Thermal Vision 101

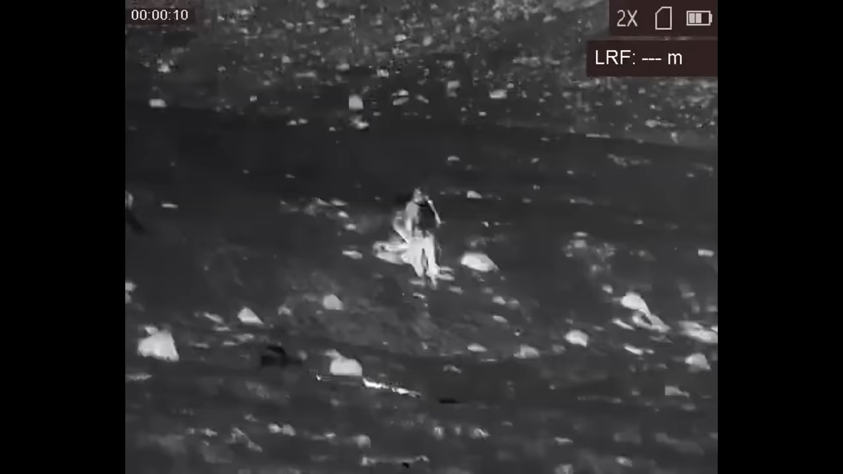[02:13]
It's relatively easy for companies to make thermal devices, so it's relatively cheap to buy them on the civilian market.
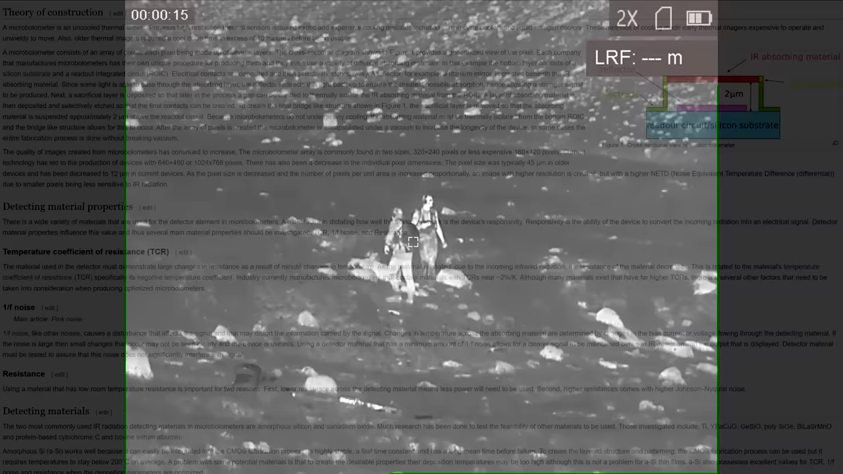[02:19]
So how do thermal devices work? And no, I'm not going to try to give you a lecture on how a microbolometer works, because I don't actually know.
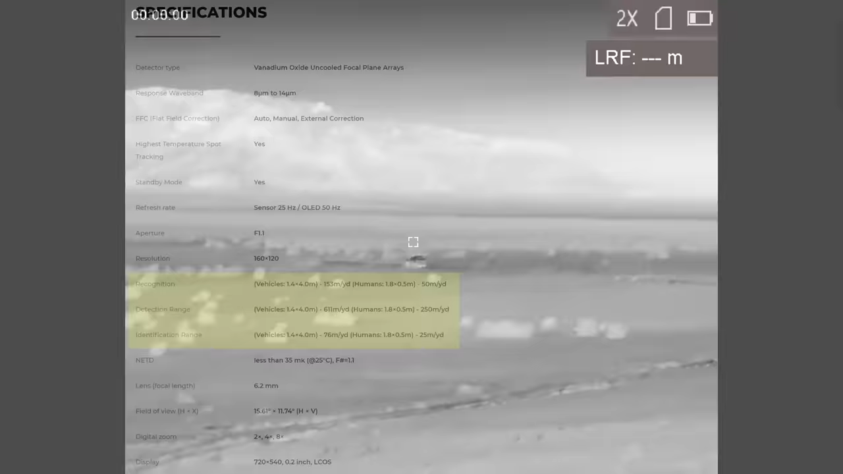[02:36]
Detection range is just the maximum range at which the sensor can tell you that there is something there generating heat.
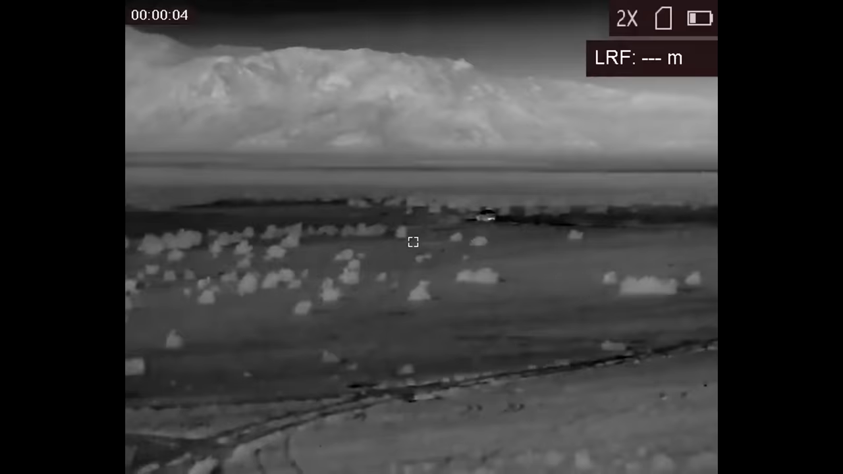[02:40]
Identification range is when you can actually tell what that object is. Detection and identification range are largely influenced by the resolution of the thermal sensor.
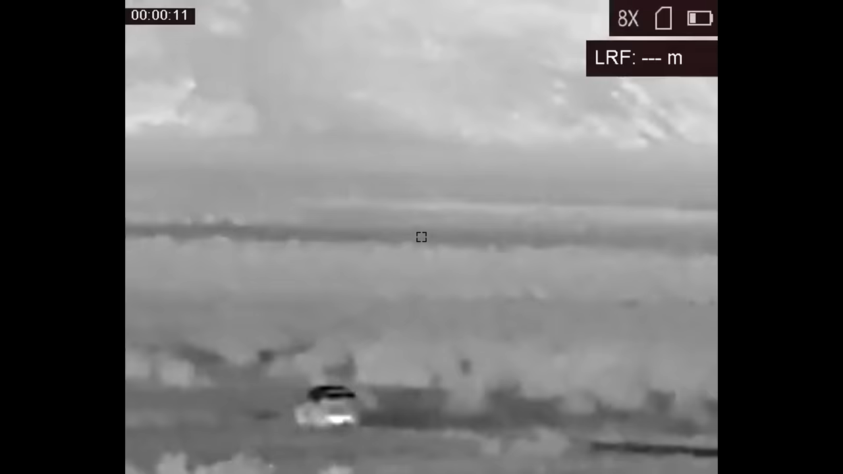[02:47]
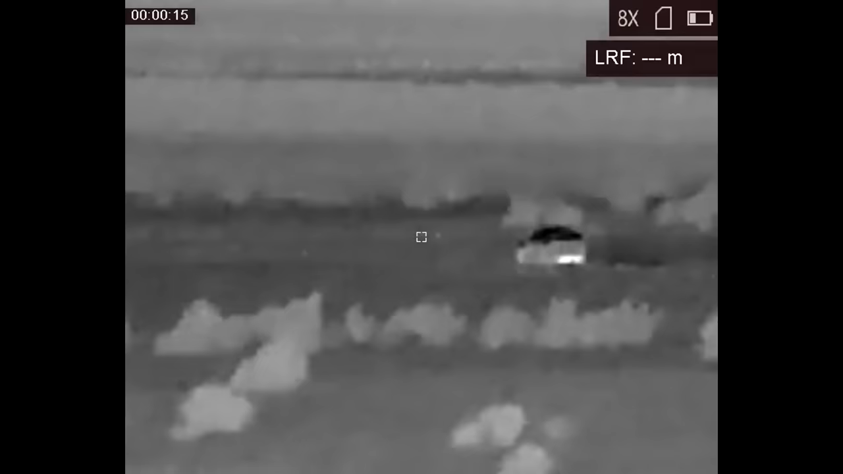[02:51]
Typically speaking, more expensive thermal devices will have better sensors and longer identification and detection range.
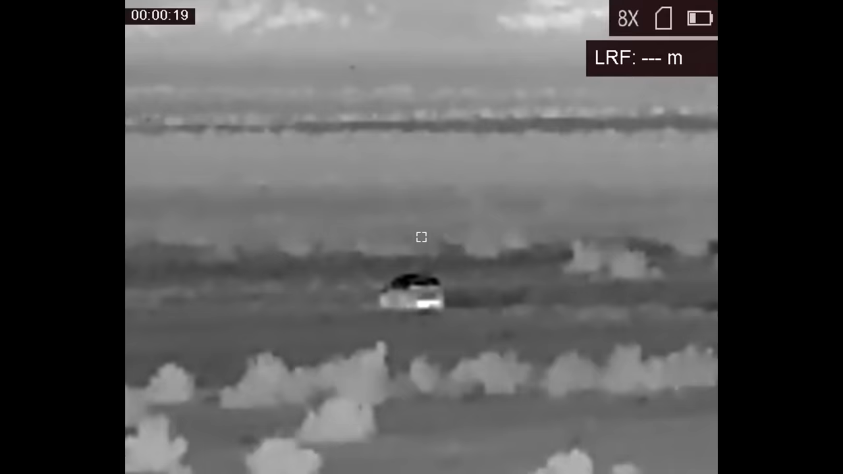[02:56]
But the lenses and the base magnification of the device can also make a difference.
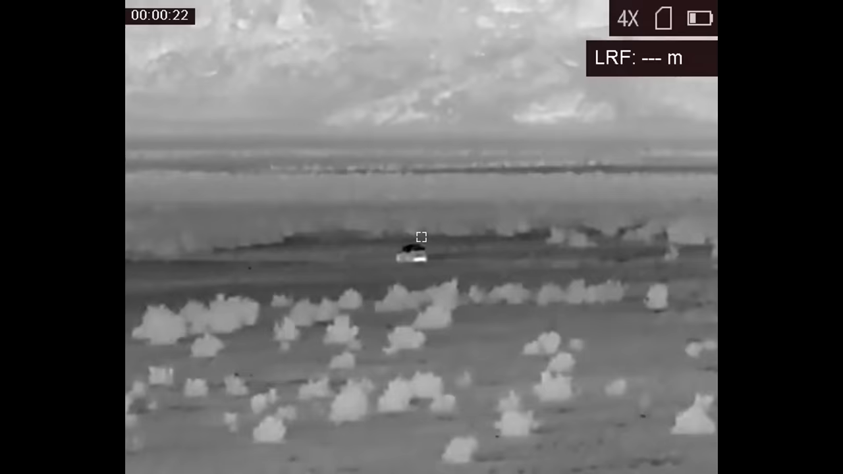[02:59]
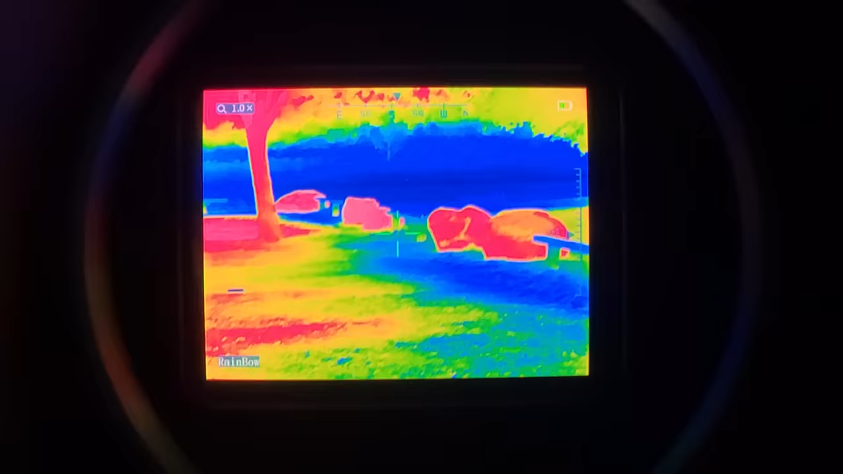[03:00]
The image produced by a thermal imaging device is based on a temperature gradient.
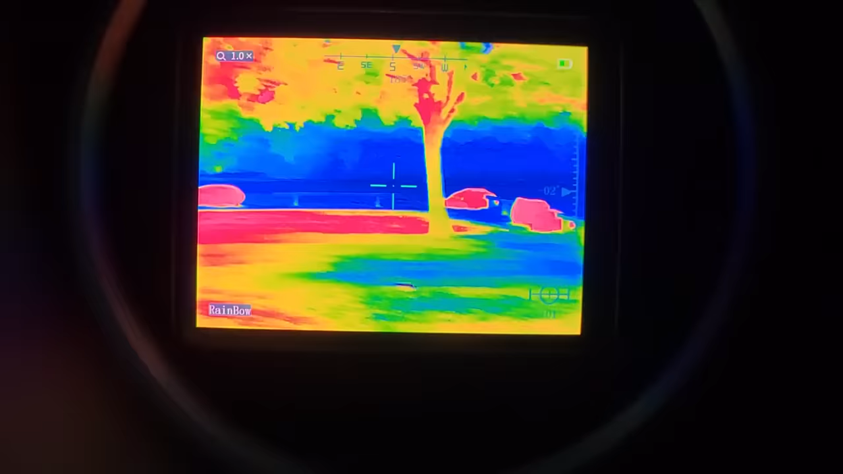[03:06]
All you're really seeing is the temperature differential of the different objects in view of the sensor.
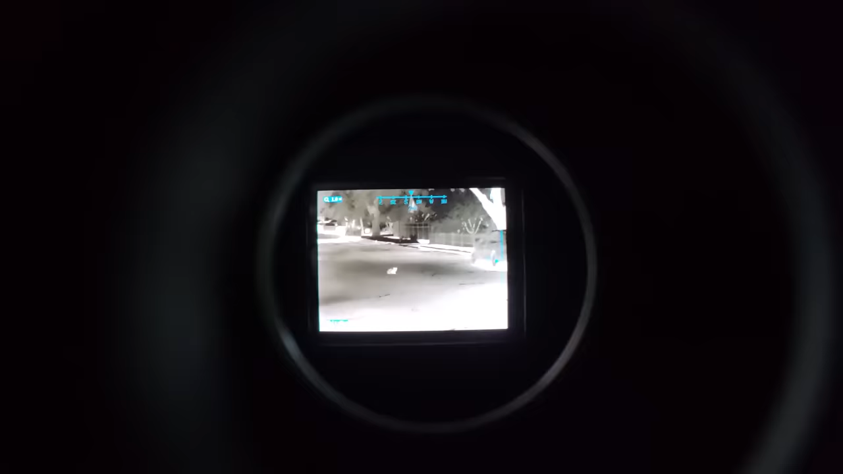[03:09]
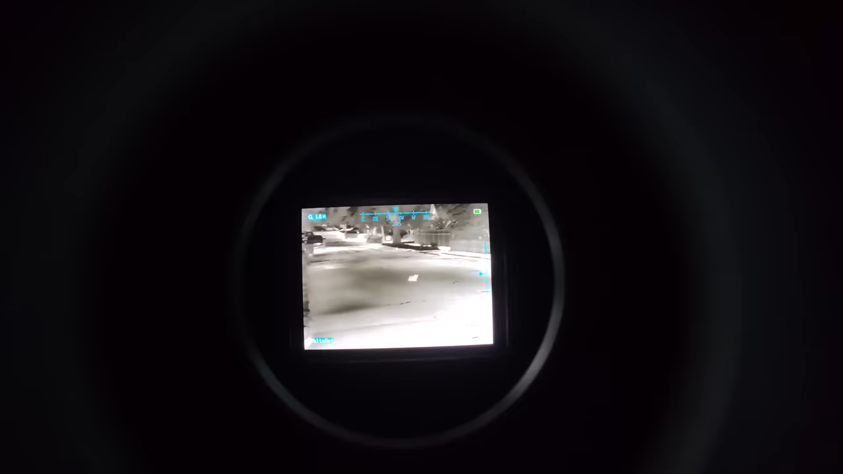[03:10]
One nice thing about thermal imaging devices is that you can use them no matter what the ambient lighting conditions are.
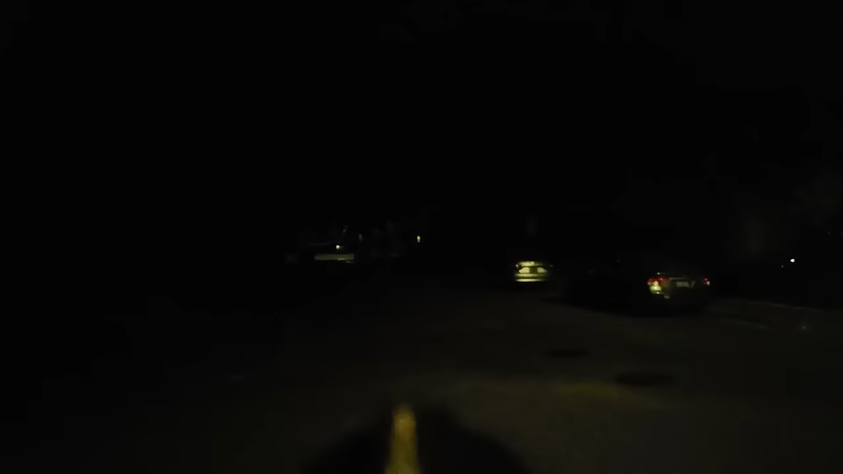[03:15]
They work just fine in the daytime, they work just fine at night, they work fine in a pitch black cave.
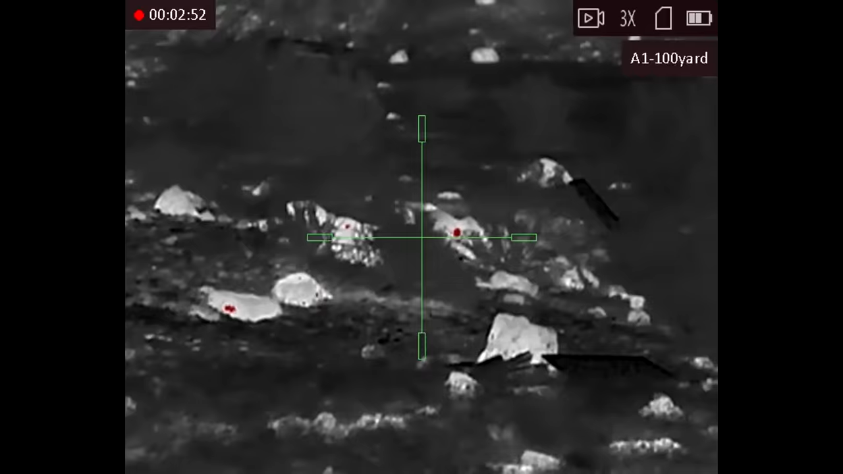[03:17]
The downside of thermals is that it's still possible for two very different objects
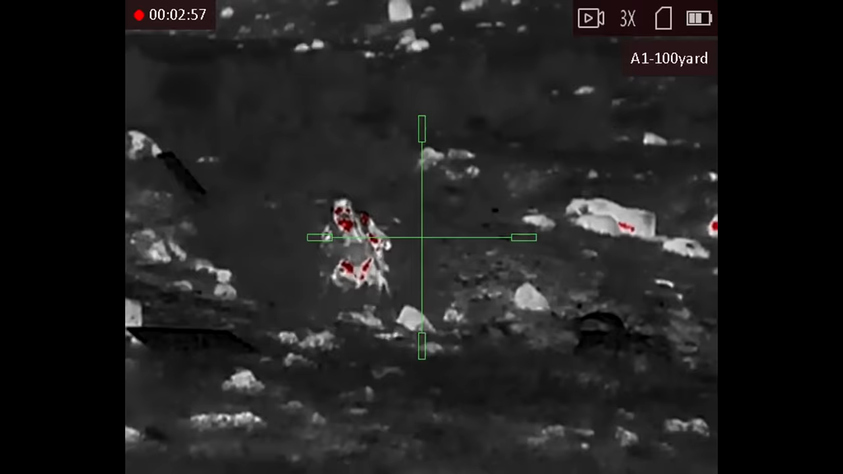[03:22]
to have the same temperature and thus appear like one continuous object on screen.
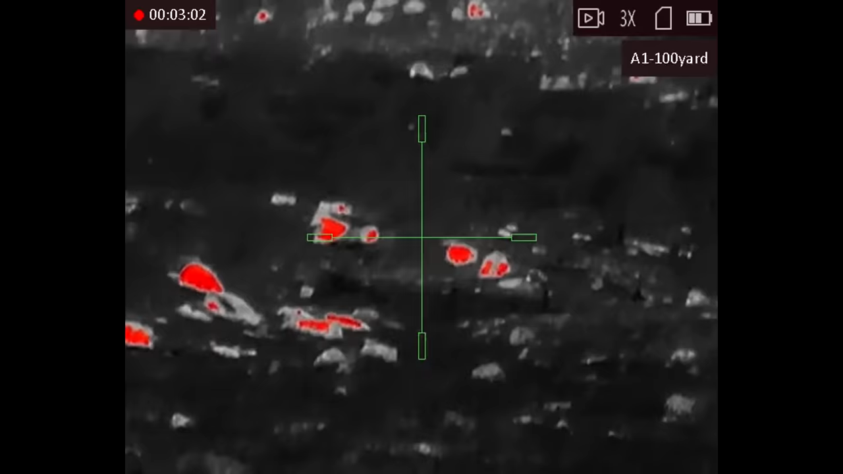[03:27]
For example, in the desert, a person and a rock are both warmer than the ground around and behind them.
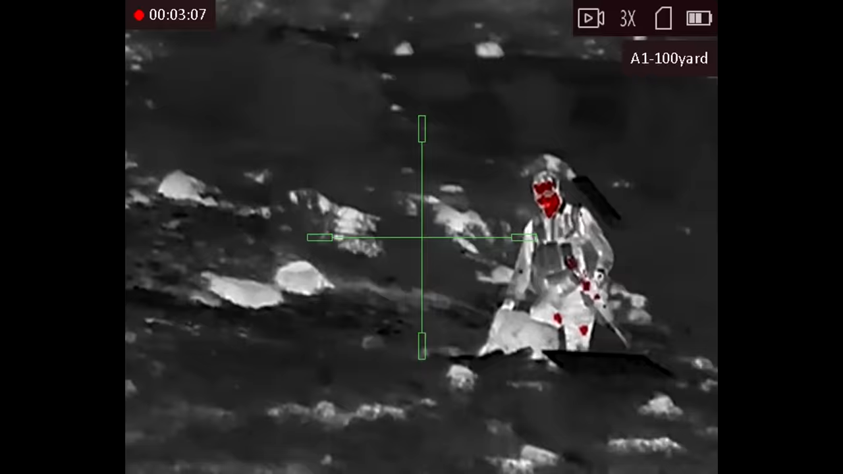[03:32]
So they both read as hot relative to the terrain, and that can mean it's impossible to tell the difference between a person and a rock if they're not moving.
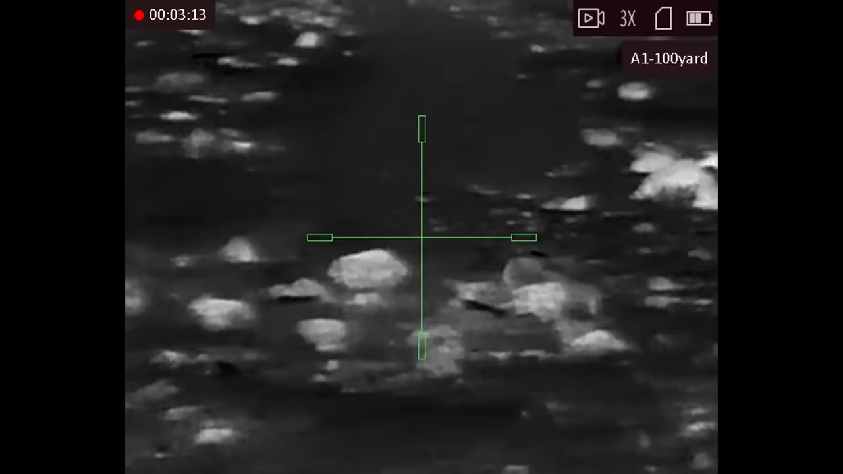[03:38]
One of the other big limitations of thermal devices is that they're not very good at terrain detection.
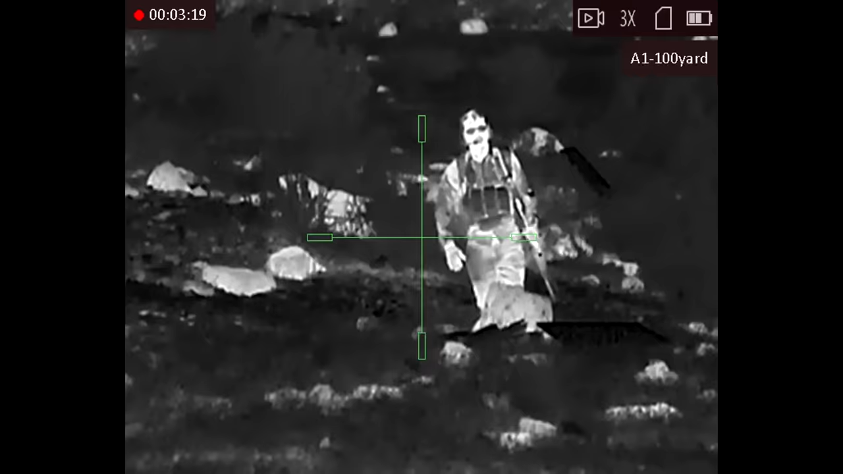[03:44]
Night vision devices and your naked eye both get a lot of clues about the rise and fall of terrain because of light and shadow.